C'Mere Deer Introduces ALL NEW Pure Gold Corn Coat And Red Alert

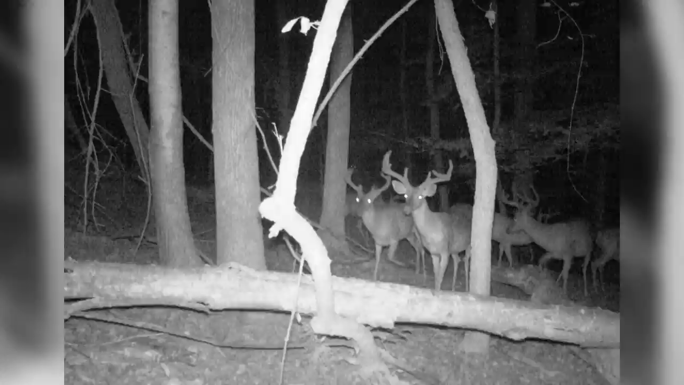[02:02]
And they have tore this place up. They've had all the leaves out of the trees where I sprayed.